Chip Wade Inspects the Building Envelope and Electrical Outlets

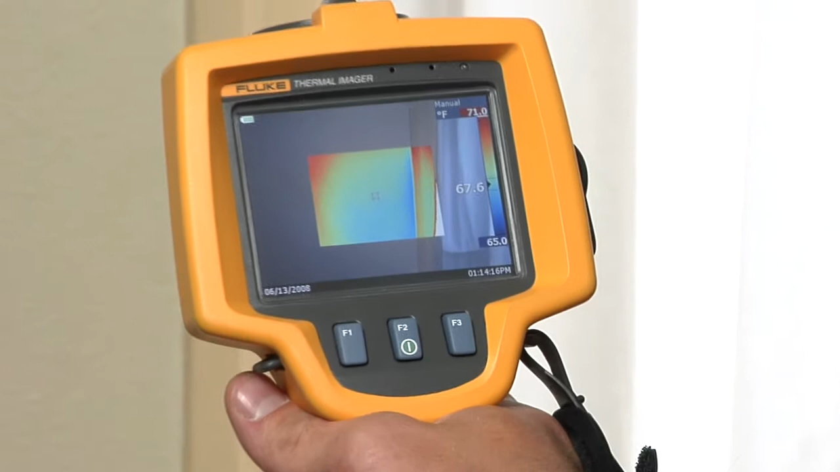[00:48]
On screen: scale top 71.0°F, scale bottom 65.0°F
What this is is energy leaving the house, and that's money coming out of your homeowner's pockets.
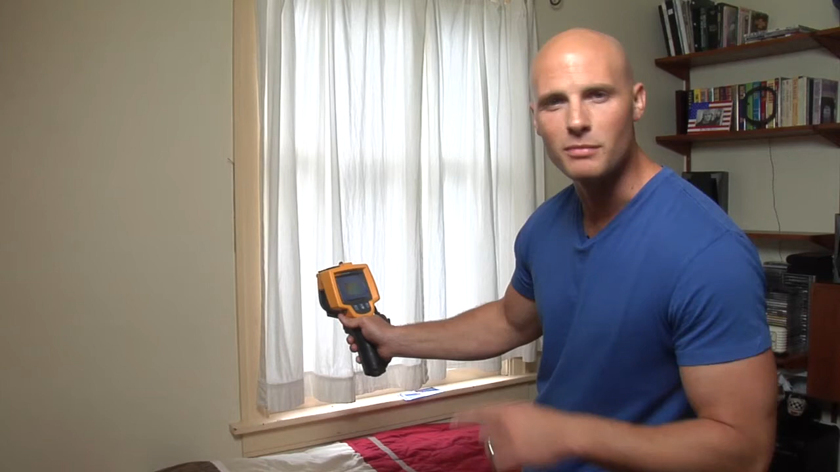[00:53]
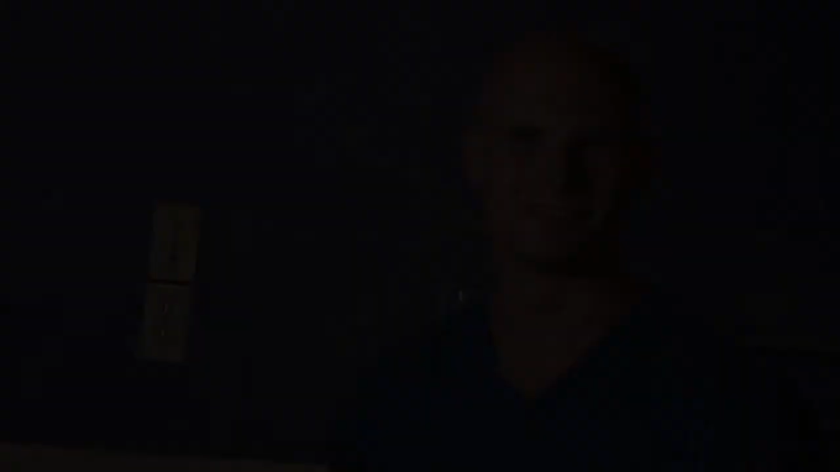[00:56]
Another classic problem, and pretty easy fix for a homeowner, can be found around the electrical outlets.
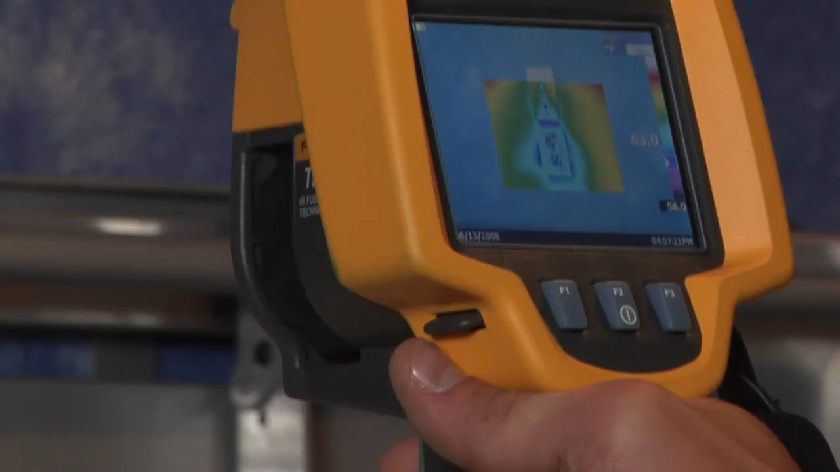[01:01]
Look at this one through the Fluke TI-R1.
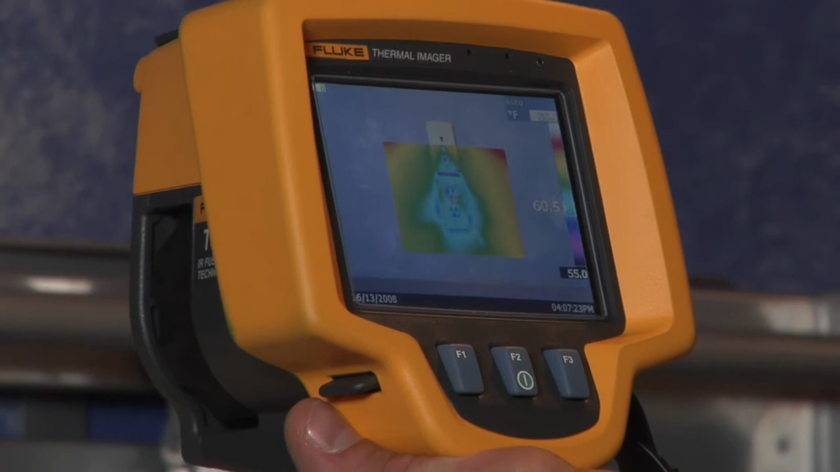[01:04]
On screen: scale bottom 55.0°F
You can see clear as day that cold air is seeping into the building. So as far as energy efficiency goes, this house could use some real upgrades, but let me show you some more significant problems I found.